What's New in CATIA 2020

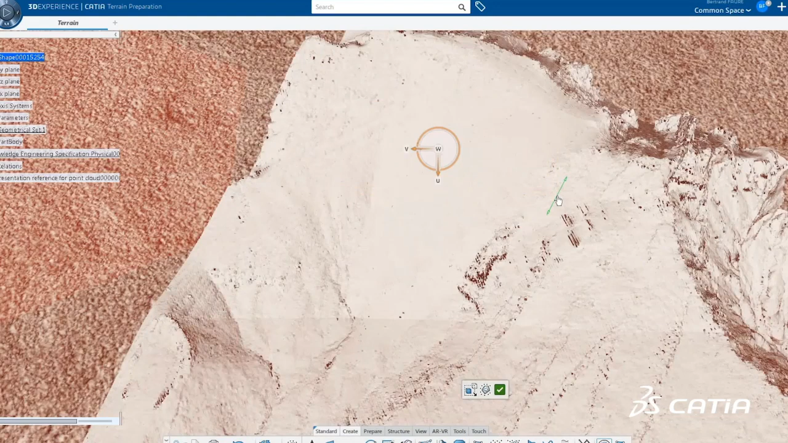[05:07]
CATIA automatically recognizes 3D primitives in the point clouds,
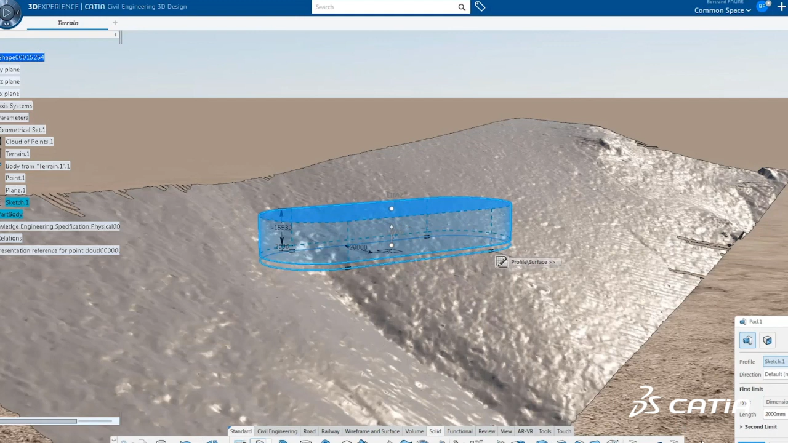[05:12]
and the parameters of these primitives can be edited and controlled.